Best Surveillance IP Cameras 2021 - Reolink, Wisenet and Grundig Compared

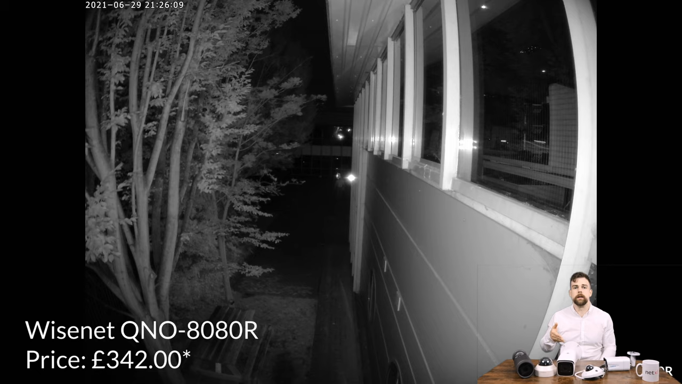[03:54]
to the Grundig model here we instantly see how much clearer the image is. I'm visible all the way over at the other building there.
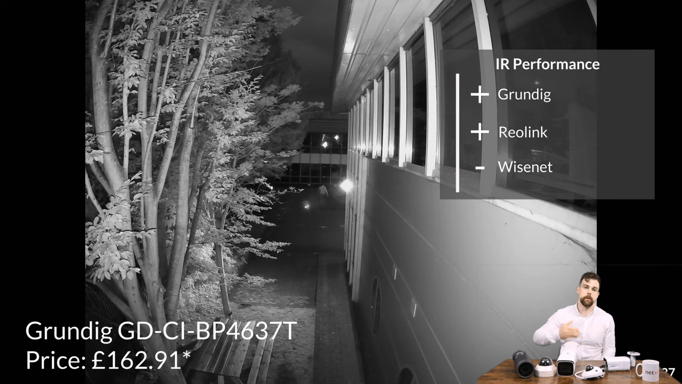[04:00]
Taking a quick look at the IR performance with each of the IP cameras zoomed all the way in, I think the Reolink is probably on par with the Grundig camera which I think is pretty impressive given its price.
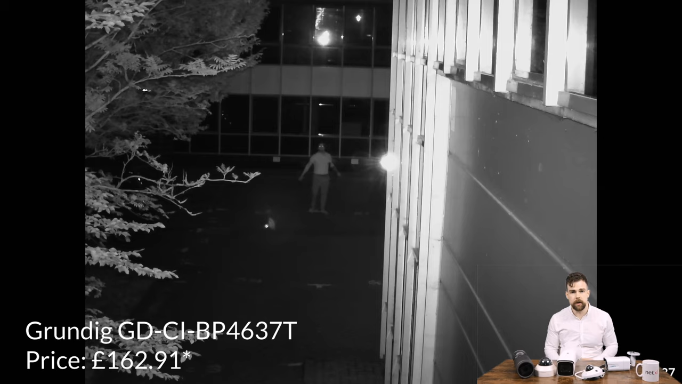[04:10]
There's detail in the parking space markings which the
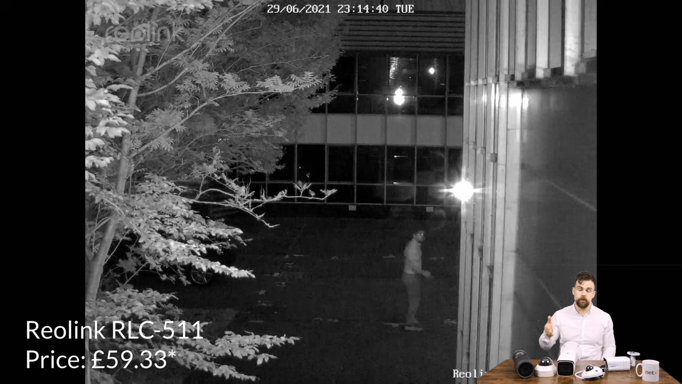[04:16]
Grundig actually misses and again the Wisnet camera performs kind of disappointingly here.
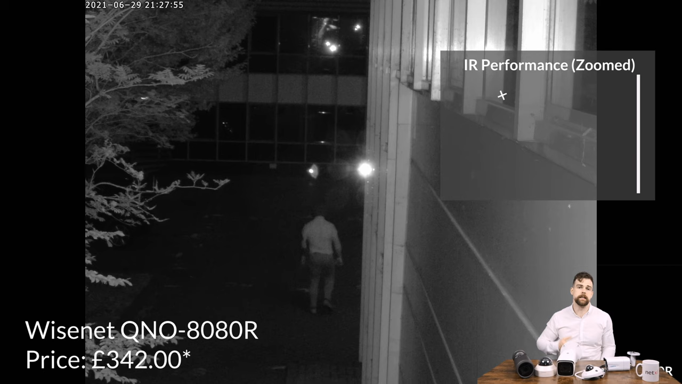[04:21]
So we actually thought maybe we had a slightly faulty camera so we decided to compare these dome cameras we had to hand as well and test their IR performance.
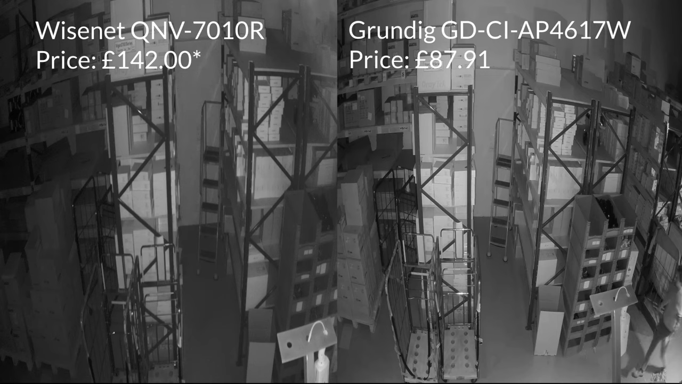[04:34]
Again the Grundig model outpaces the more expensive Wisnet model with a sharper image, more clarity in the shadows and the slightly wider field of view is nice as well.